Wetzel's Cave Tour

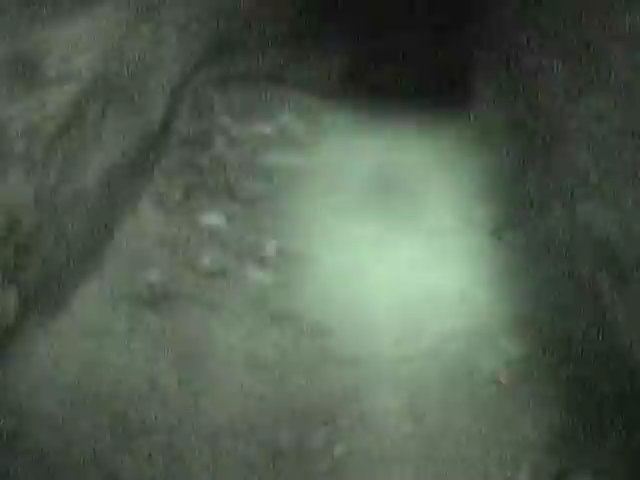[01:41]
Can you get through? Well, I'm going to crawl. Don't take the flashlight if you can see on the night vision.
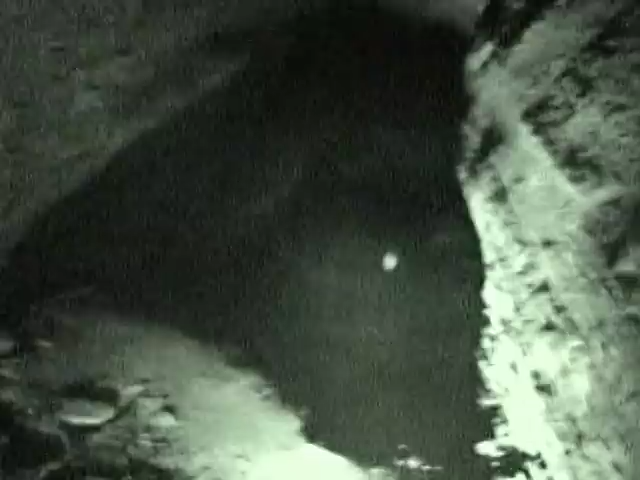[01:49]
I'm not going to trust the night vision.
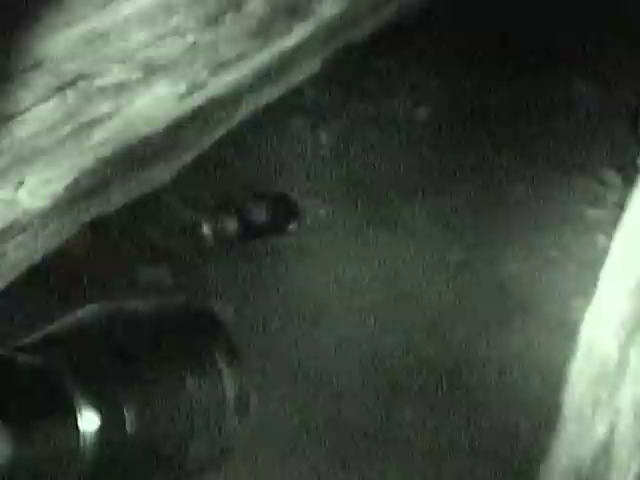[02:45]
I think you have to turn south. There is some trash in there. Yeah, there's maybe just going back there.
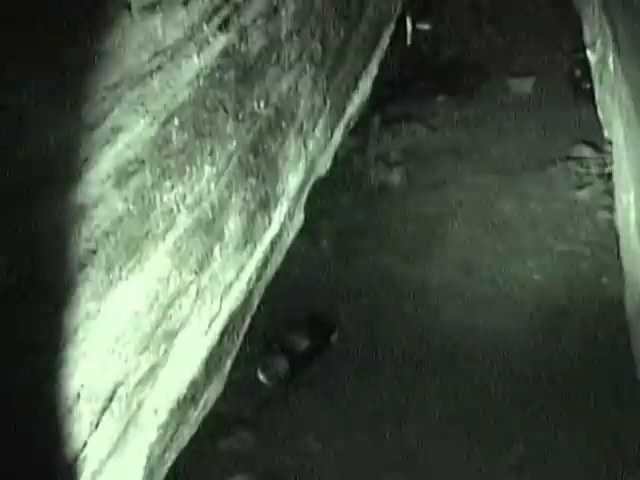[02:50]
Can you see in there? Yeah. Yeah. So.
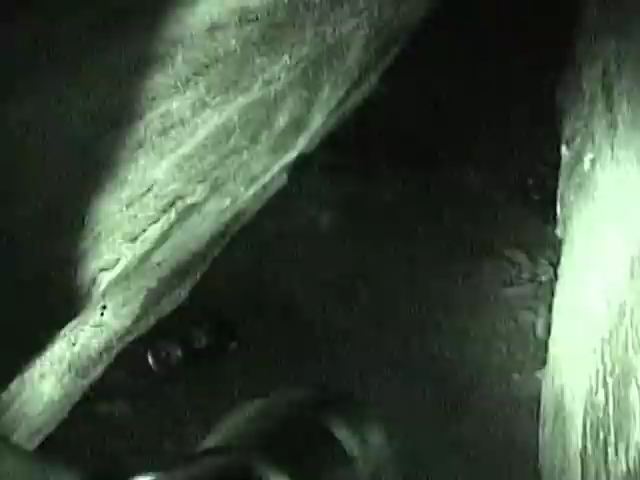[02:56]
Oh, there's a refrigerator, some microwave. Let's see.
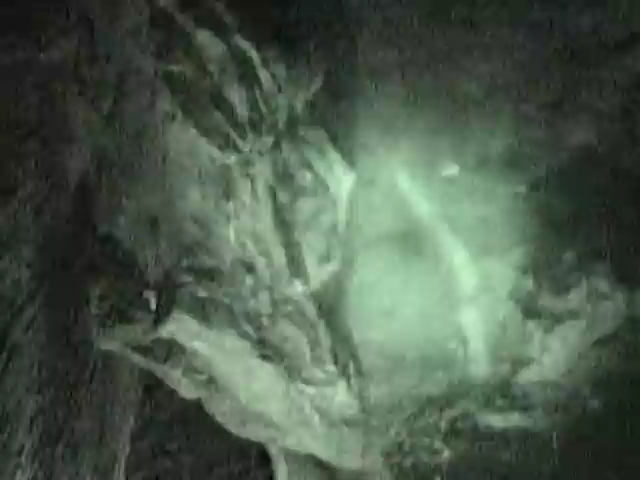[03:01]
And then up here is like, okay, you know what? I'm gonna go
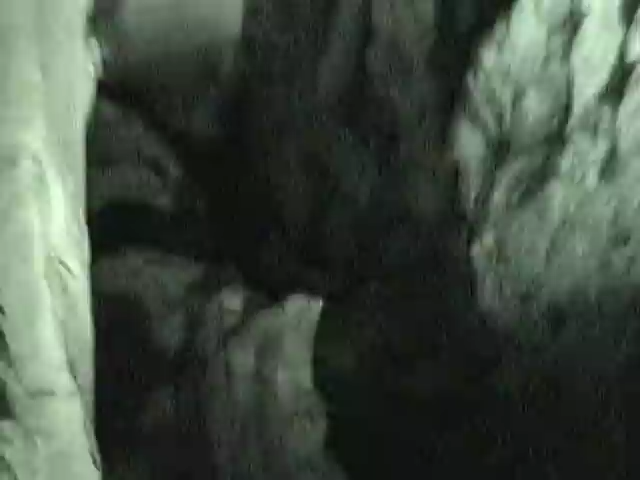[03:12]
in here, and in here, let's come out the other side and see what it is.
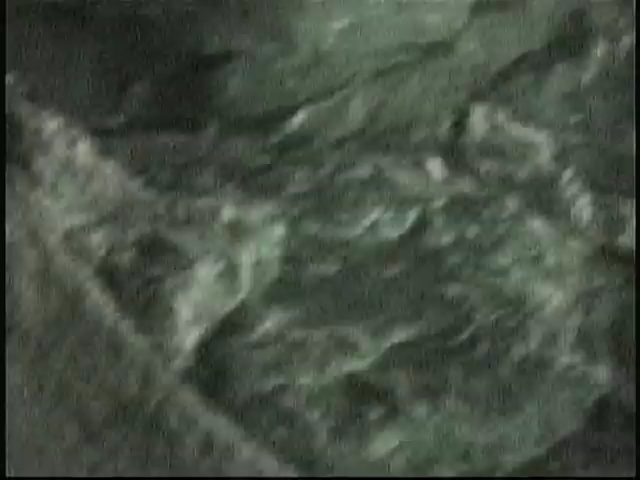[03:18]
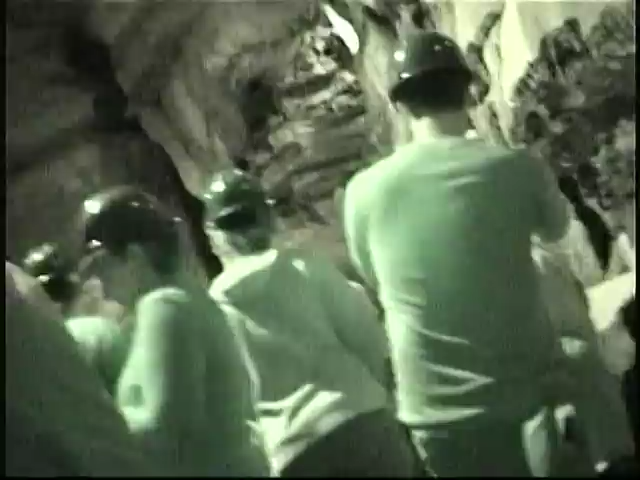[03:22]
The cave's really opened up. Oh, he's doing some kind of tour.